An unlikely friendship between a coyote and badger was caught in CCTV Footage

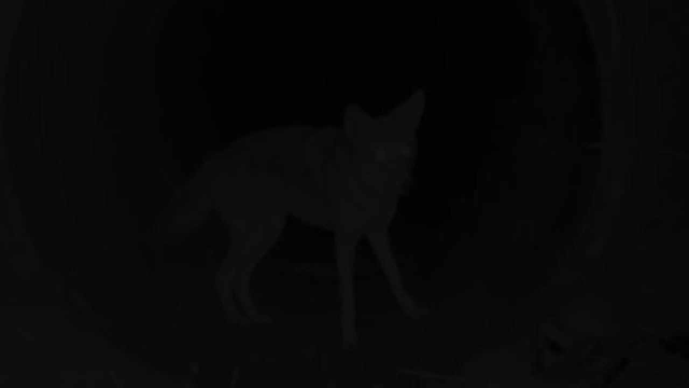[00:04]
A viral video taken under a California highway captured a playful intimacy between two predators that's rarely seen by humans.
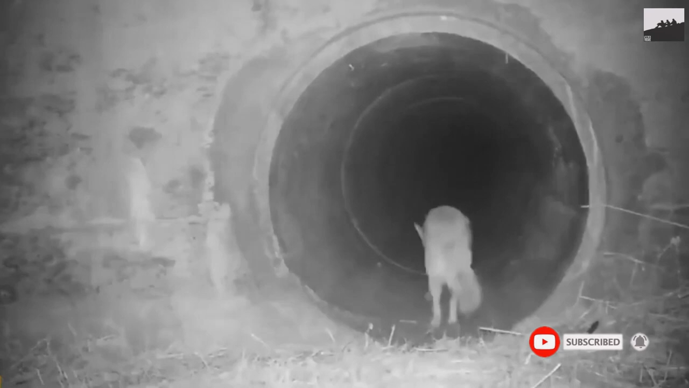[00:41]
But until now, the association between these two predators, each at the top of their respective food chains, has always been thought to be purely transactional. What's so striking about the video, says independent behavioral ecologist Jennifer Campbell Smith, is that it's not these cold robotic animals taking advantage of each other they're instead at ease and friendly. Case in point. The coyote wags its tail and bows down playfully, signaling that it's inviting the badger to follow it into the tunnel. The badger's body language is relaxed,
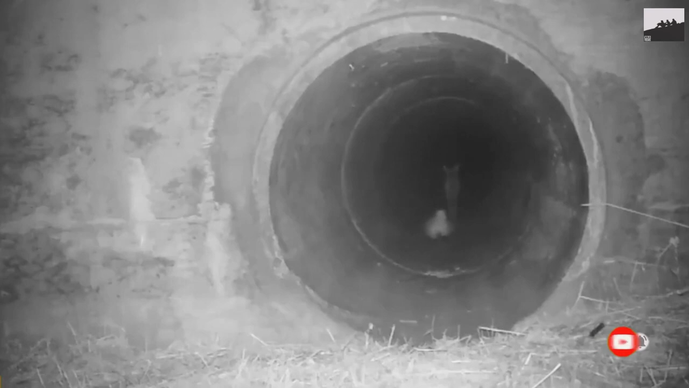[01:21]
What's more, the affability between the animals shows that they certainly know each other as individuals. I wouldn't scientifically want to use the term friends, but these are two wild animals that clearly understand their partnership. The video, taken by the non-profit group Peninsula Open Space Trust, is an important discovery for scientists. It shows both the first example of coyote-badger cooperation ever taken in the San Francisco Bay Area, and possibly the first video showing two species sharing a culverted tunnel that allows water to flow under a road and wildlife to bypass highways.